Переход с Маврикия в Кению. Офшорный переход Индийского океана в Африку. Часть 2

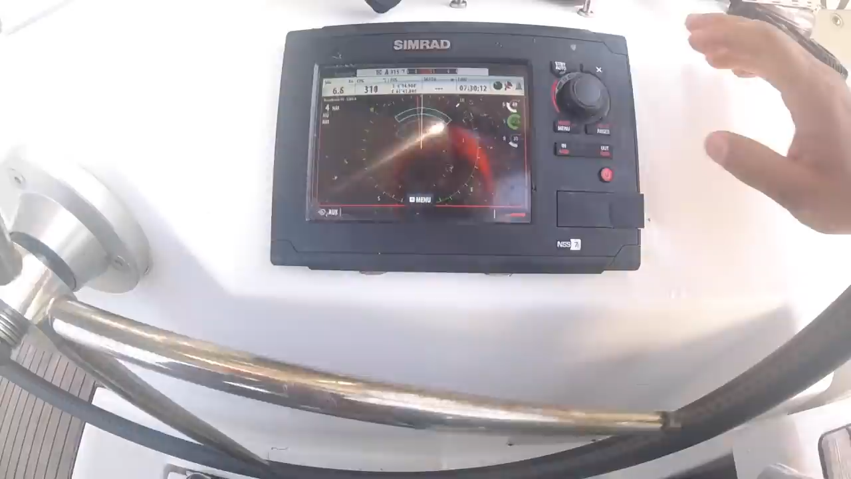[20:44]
Вот так вот выставляется зона, и если любой объект попадает в эту зону,
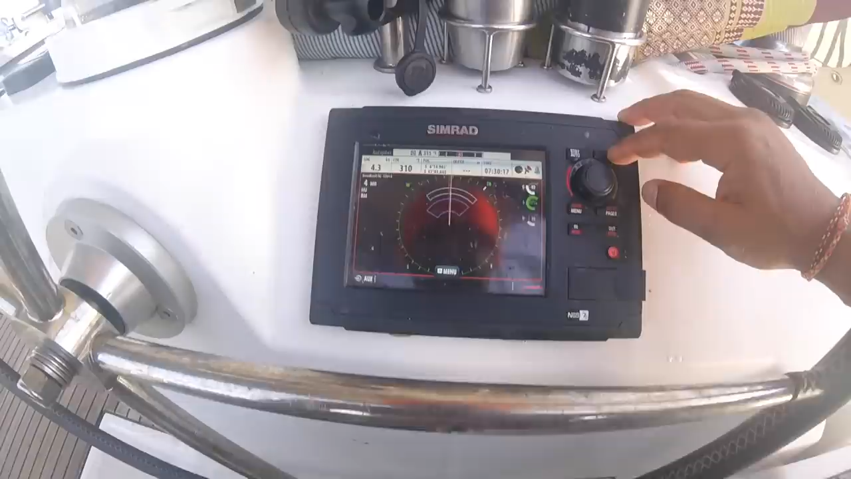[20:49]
то он начинает, соответственно, пищать. Поэтому у нас получается таким образом нормально поспать ночью.
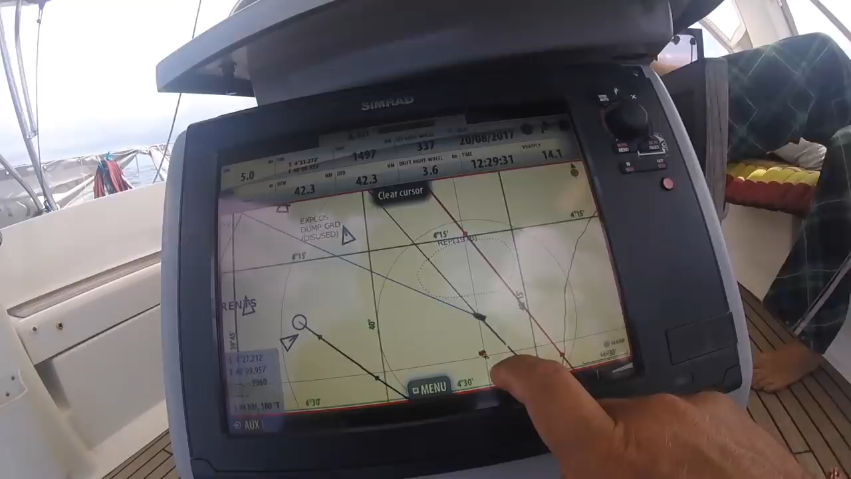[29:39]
есть какой-то объект, который видно на радаре, он его ловит. И вот этот объект, внимание, показываем. Вот он.
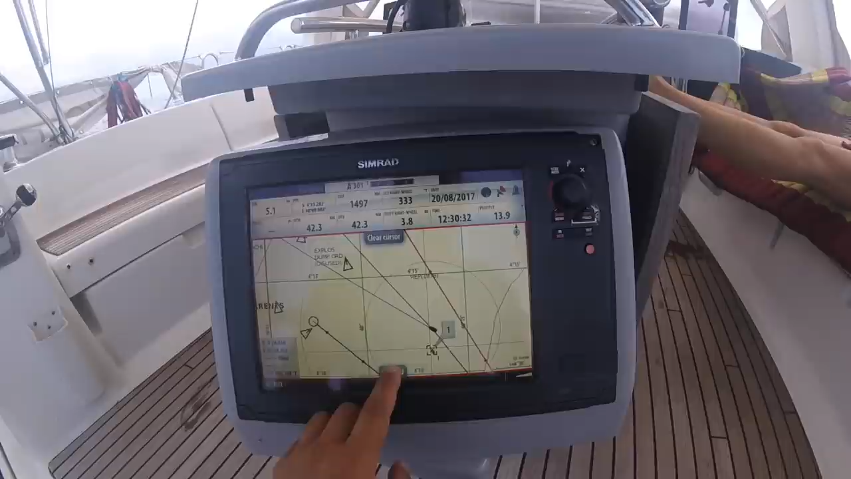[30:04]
Ставится точечка, меню, радар option, acquire targets. Сюда нажимается, получается вот такой вот квадратик. И вот он отслеживает объект.
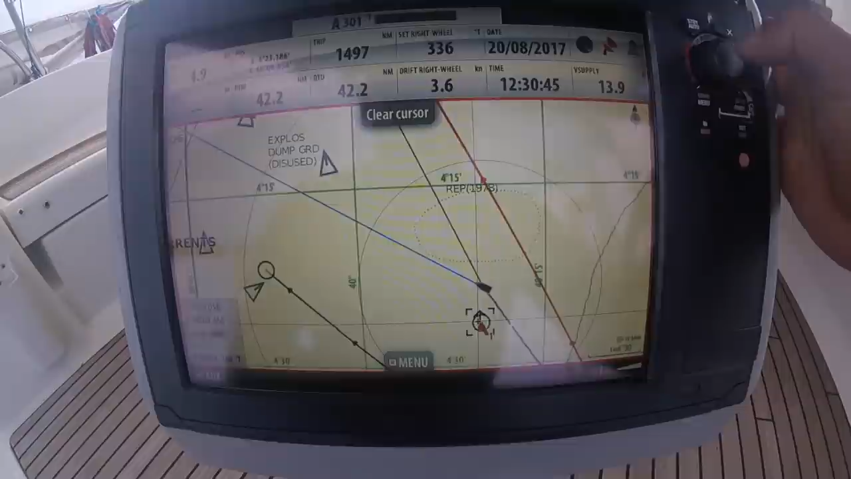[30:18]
Теперь можно на него посмотреть. И у нас что будет? Дистанция до грозы 2,85 мили.
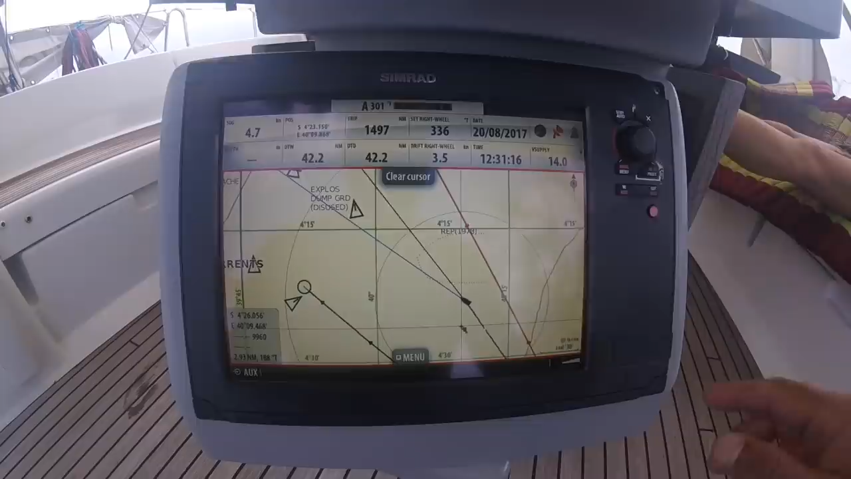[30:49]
Вот так вот можно пользоваться радаром для отслеживания погоды.